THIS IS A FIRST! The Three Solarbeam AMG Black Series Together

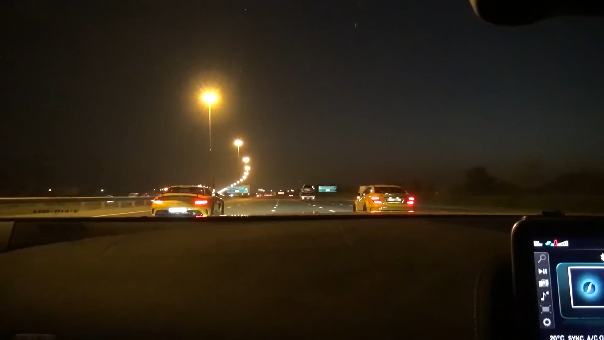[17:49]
Apologies that it's dark. But the noise of the C63 is mental. Absolutely mental. Listen to this.